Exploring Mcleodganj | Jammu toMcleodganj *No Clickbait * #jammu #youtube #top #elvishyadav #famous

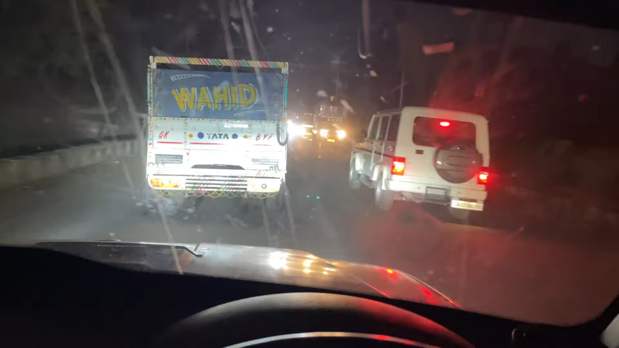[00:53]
च� कि जिब से जारी है मिलते हैं इनके पीछे रखने पड़ेगी आपको मिलते आगे हाइवे में जाके तो यह रोड जो है वह मिलती है तो आमने सूचे शॉर्ट कट है बीच में यहां से निकल जाएंगे तो यहां पर भी ट्रैफिक उड़ी जाता है तो यहां पर दो